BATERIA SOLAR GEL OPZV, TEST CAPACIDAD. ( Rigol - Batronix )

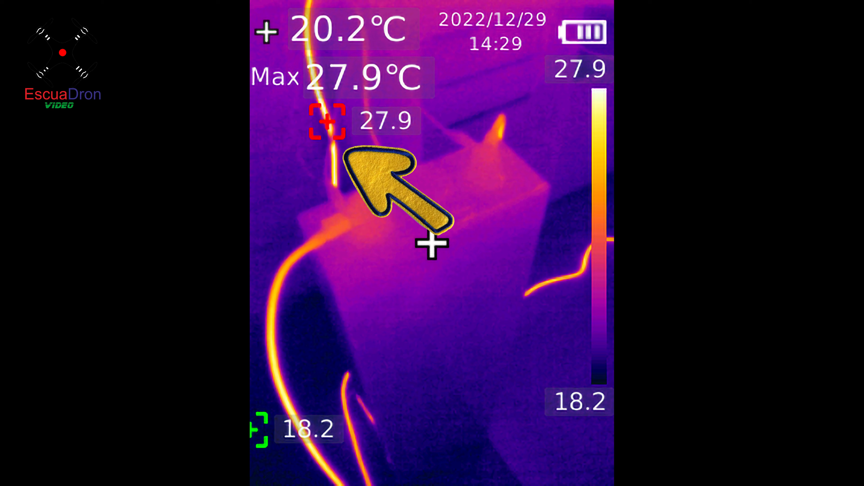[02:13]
On screen: spot 20.2°C, max 27.9°C
No obstante, si prestamos atención a la temperatura que nos indica a la pantalla, vemos que nos llega a los 30 grados, así que para la prueba nos valen perfectamente.
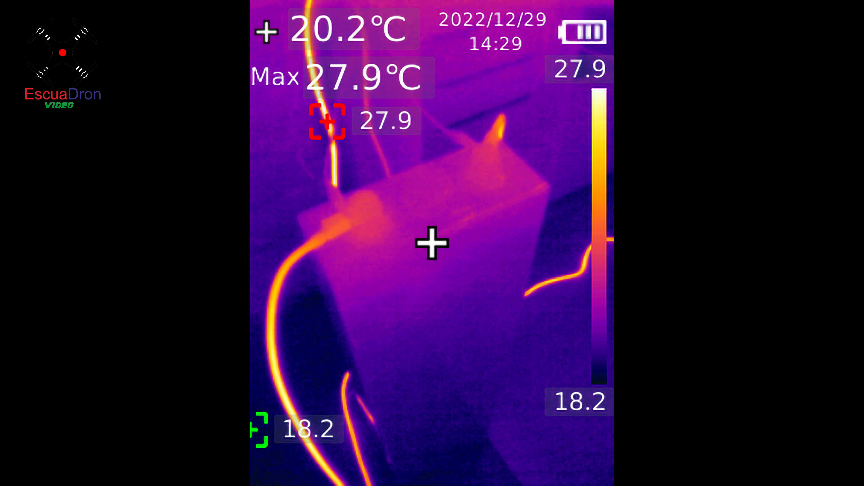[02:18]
On screen: spot 20.2°C, max 27.9°C
En la siguiente foto vemos a la carga electrónica con sus bornes calientes, así como el cable que llega a ellos. La cámara los destaca por estar más calientes que lo que hay a su alrededor, pero nuevamente vemos que el punto más caliente es la cámara de vídeo GoPro que está grabando el timelapse.
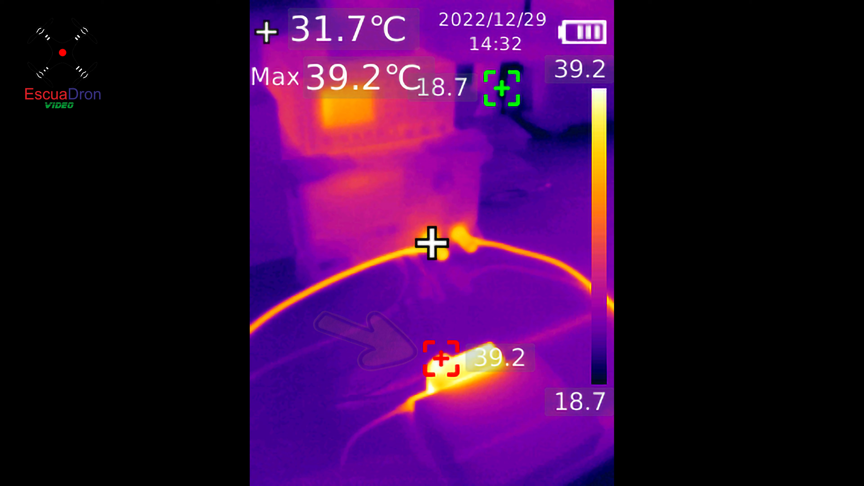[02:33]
On screen: spot 31.7°C, max 39.2°C
Por lo demás, la carcasa de la carga permanece en valores de temperatura normales.
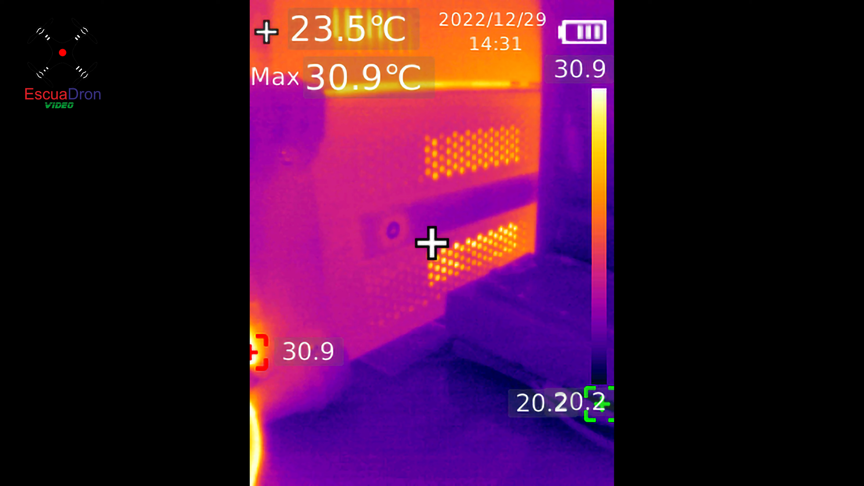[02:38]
On screen: spot 23.5°C, max 30.9°C
Bueno, observamos el final de la descarga y en pantalla tenemos el resultado.